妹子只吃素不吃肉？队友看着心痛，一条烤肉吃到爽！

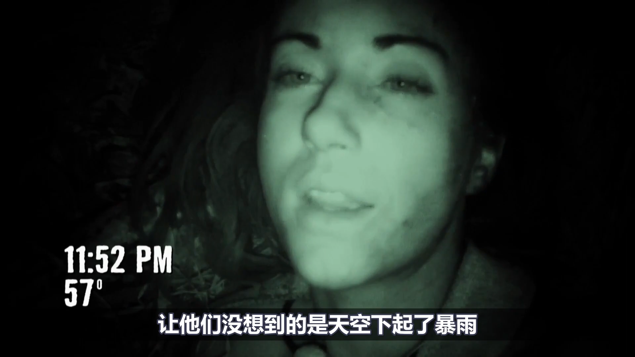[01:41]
即使带来了打火器,也没办法生火取暖,两人只能抱着在一起稍微暖灰一点。
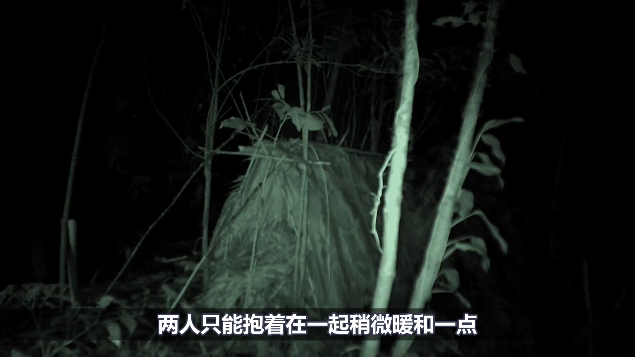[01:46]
他们还是觉得非常难受,这一只吓到天亮才停息,幸好这地方有太阳照进来,能让身体稍微暖点。
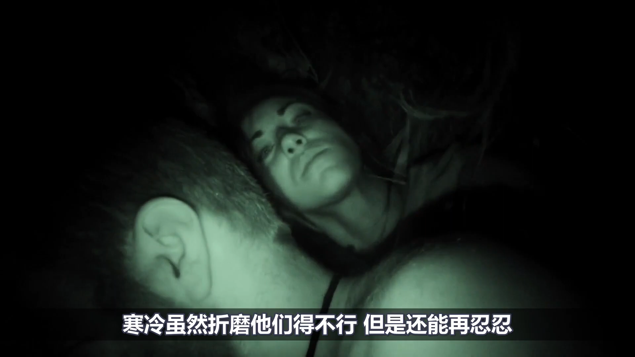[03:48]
他们最担心的美洲狮还是出现了。黑暗树不断传来低鸣声,可惜什么都没有看到。
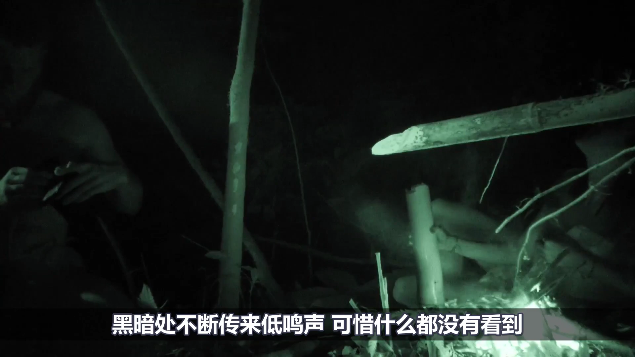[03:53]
只能祈祷这火能驱赶走他。